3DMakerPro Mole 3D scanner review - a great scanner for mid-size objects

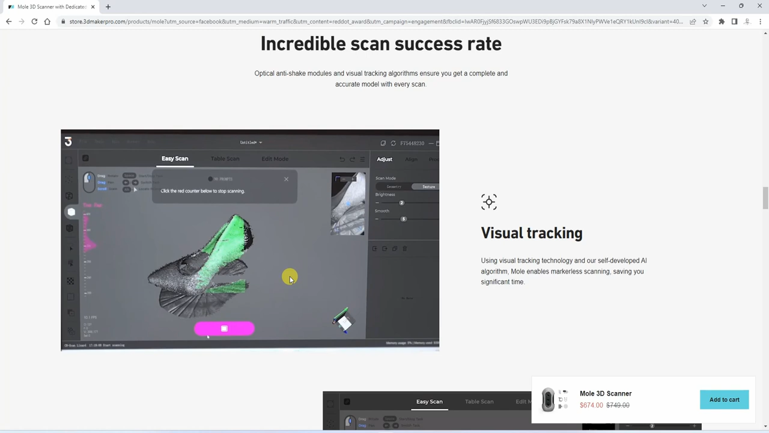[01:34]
The textures are useful if you want to use that object in animation in a blender or something like that.
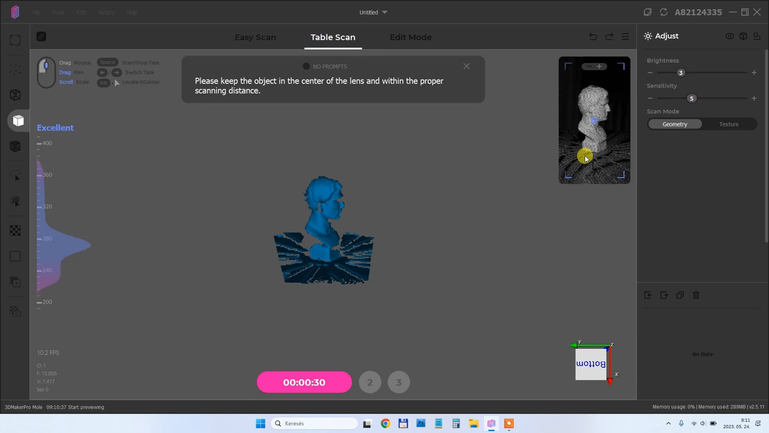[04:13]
And then the initial which means I have to remove the objects and the turntable will be recorded.
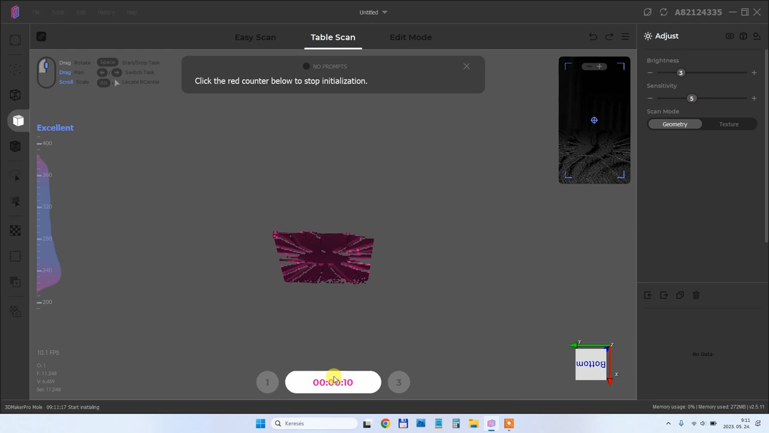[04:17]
And then I have to place back the objects and doing the real scan.
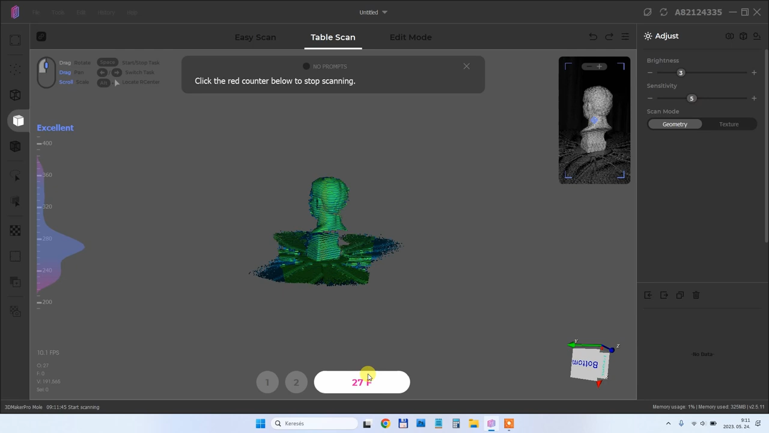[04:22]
And after one rotation actually it will stop the scanning.
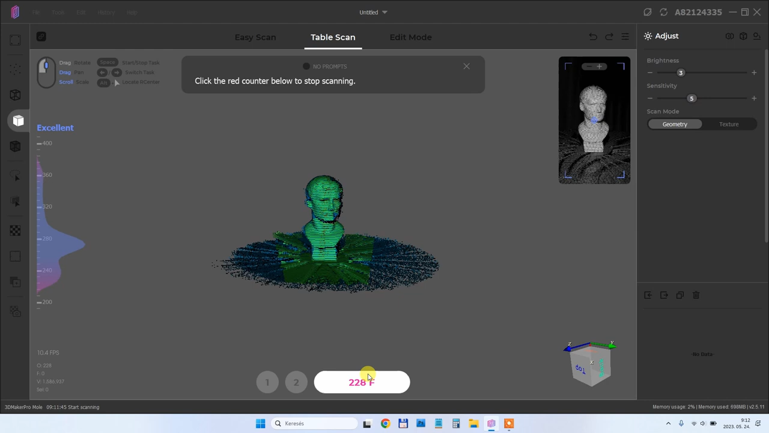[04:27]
And the first scanning is prepared.
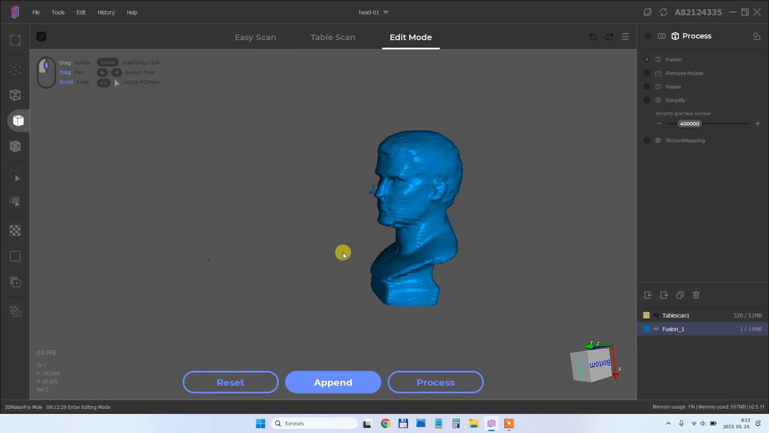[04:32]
This is the first result. As you can see from this view angle I cannot record the bottom of this object.
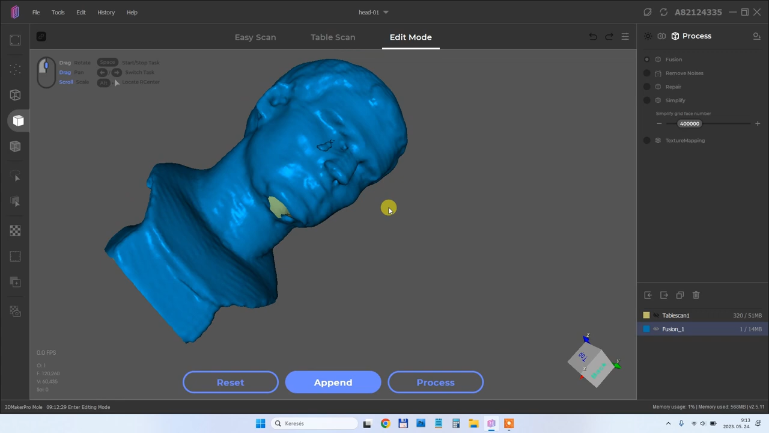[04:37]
So I decided to try to add another scan. So this is a scanning in two positions.
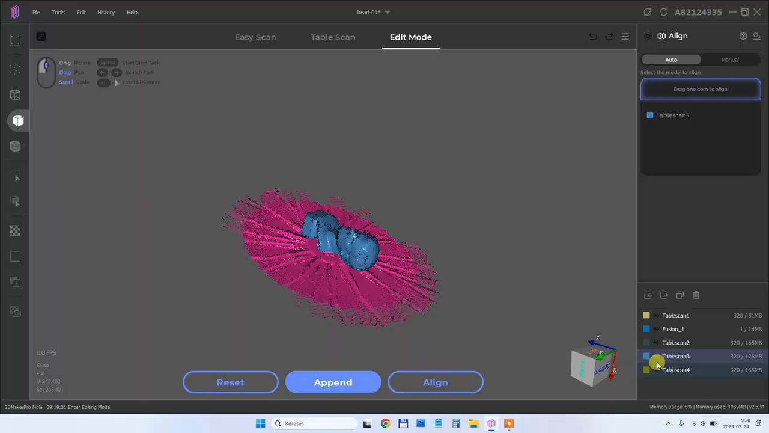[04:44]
These are those two scannings and then I can click the align.
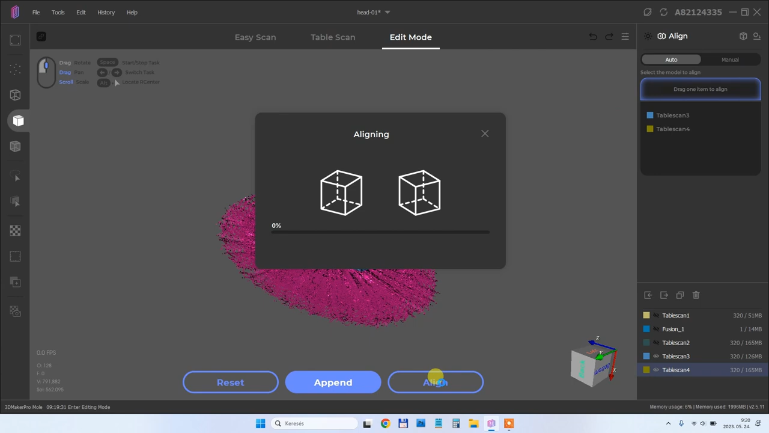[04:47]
It will do it automatically and then you can see that I can remove this turntable because it was selected.
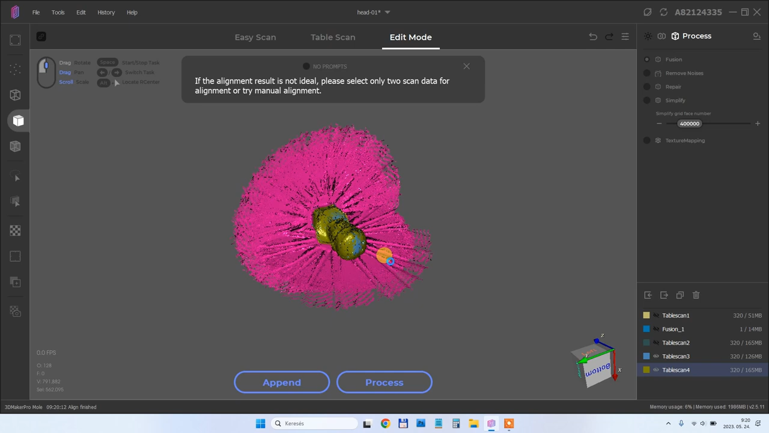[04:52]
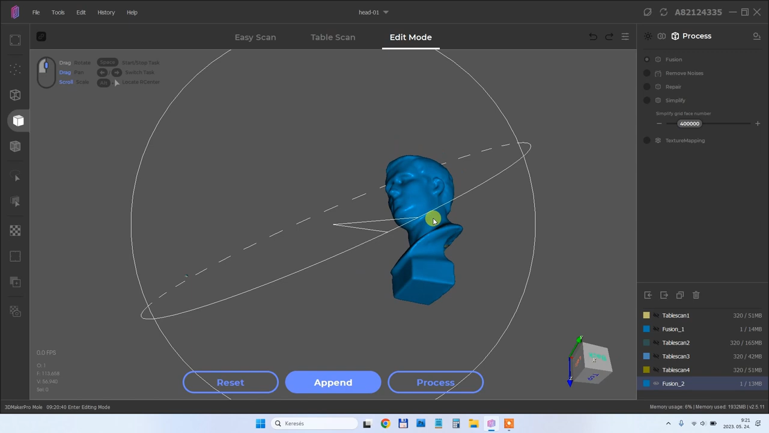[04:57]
And after the processing this is the final result and now in this case I can see the bottom of this object too.
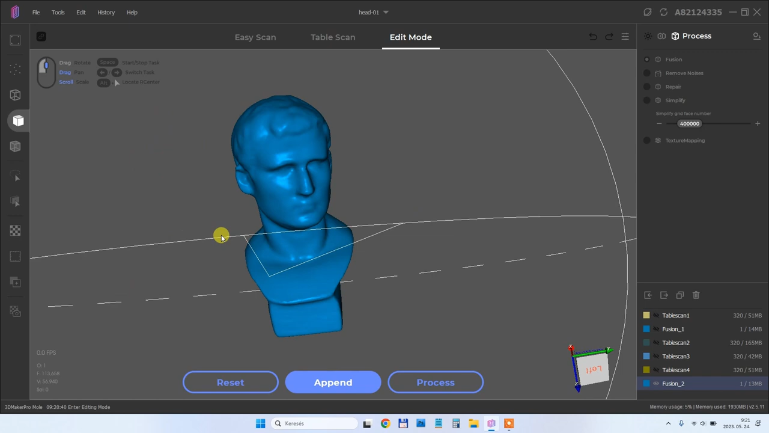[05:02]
My next scanning will be this owl. It is still printed but I already checked for some reason the scanner don't see it.
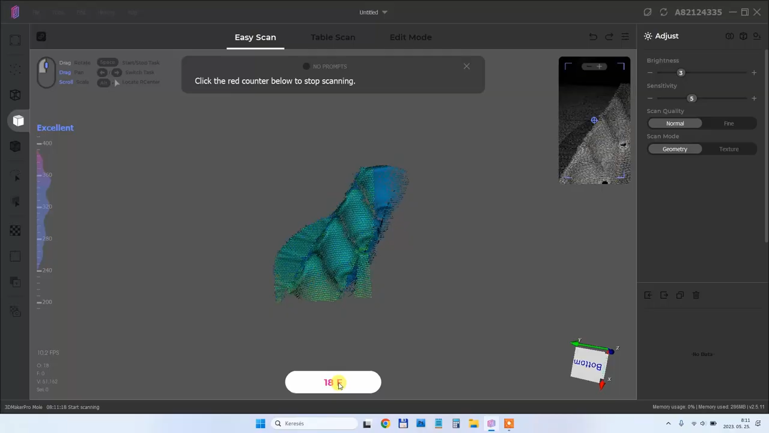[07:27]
This is speed up 5 times. And thanks to a lot of geometry on these objects.
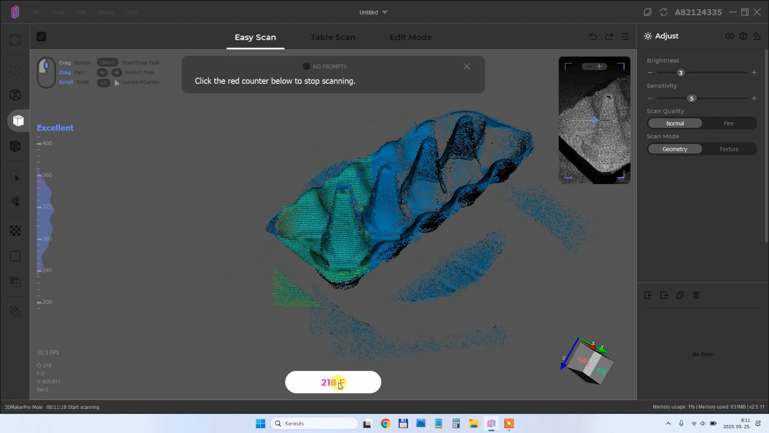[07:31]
The tracking was perfect. And you will see this result is really great.
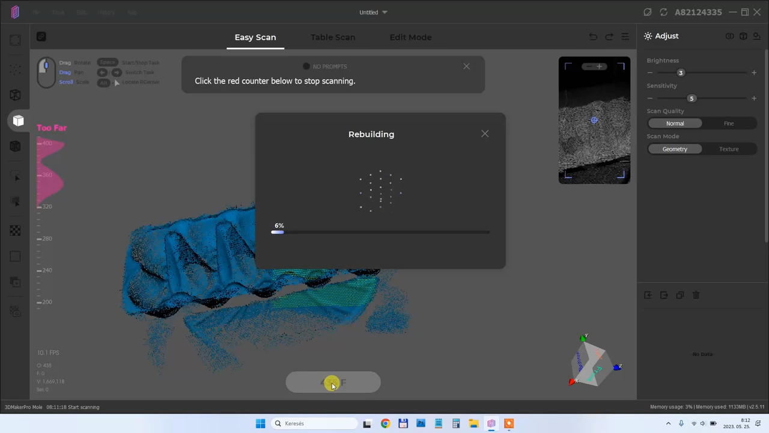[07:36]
After the processing I really like this object.